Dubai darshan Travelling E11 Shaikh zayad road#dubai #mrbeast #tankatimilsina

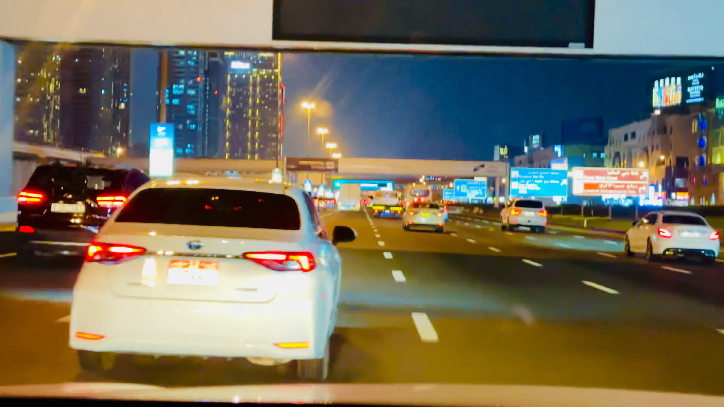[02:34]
in Dubai I am shooting a video on Youtube Everyone is watching this This Ferrari is my Ferrari Again, Ferrari, this, yes, it's a road, it's a famous road, world, second number road, slow moving traffic,